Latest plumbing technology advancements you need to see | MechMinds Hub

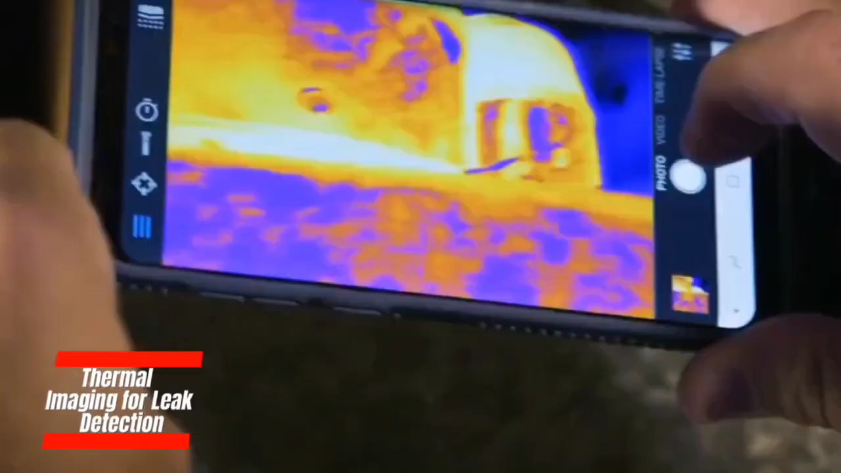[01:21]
Thermal imaging for leak detection utilizes infrared technology to pinpoint
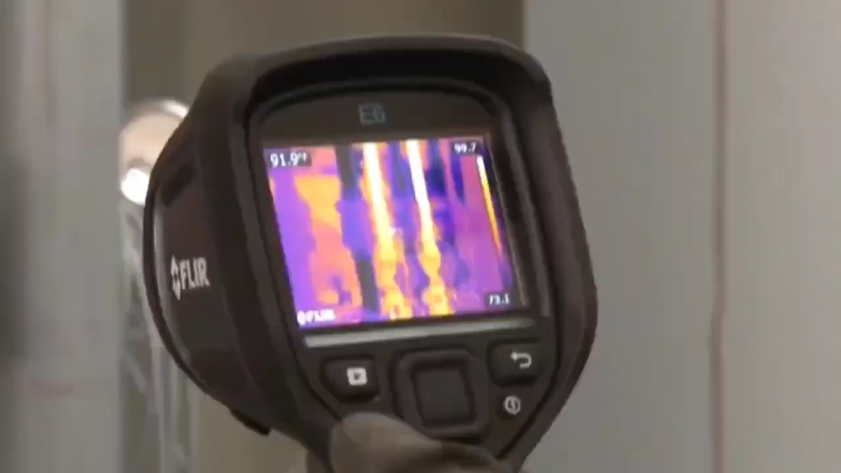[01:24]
temperature variations
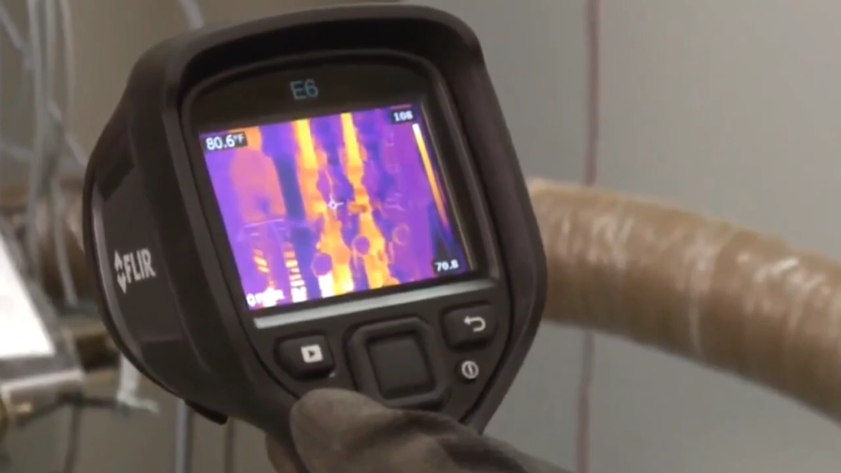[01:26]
On screen: spot 80.6°F
and potential leaks within plumbing systems.
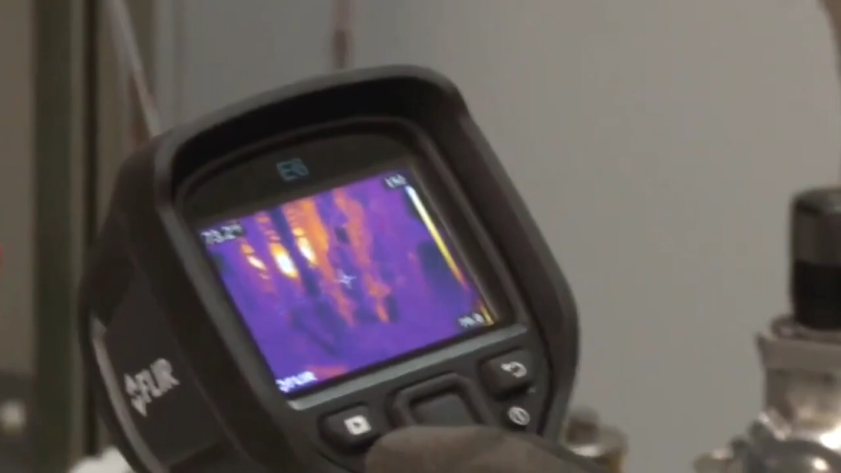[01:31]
This advanced technique allows for the non-intrusive
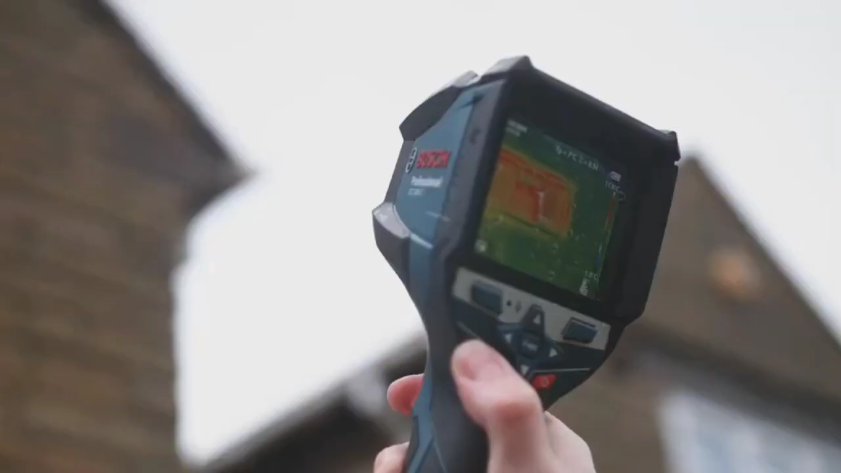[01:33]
identification of hidden
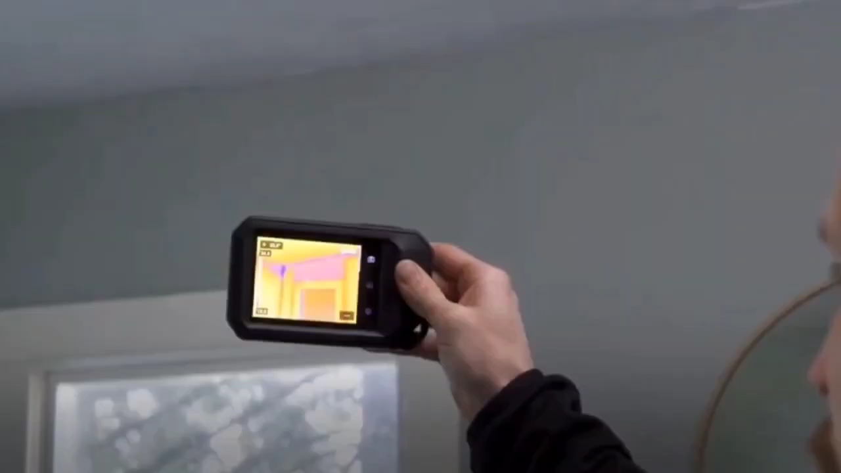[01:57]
The real-time visual representation provided by thermal imaging enables swift and precise diagnosis,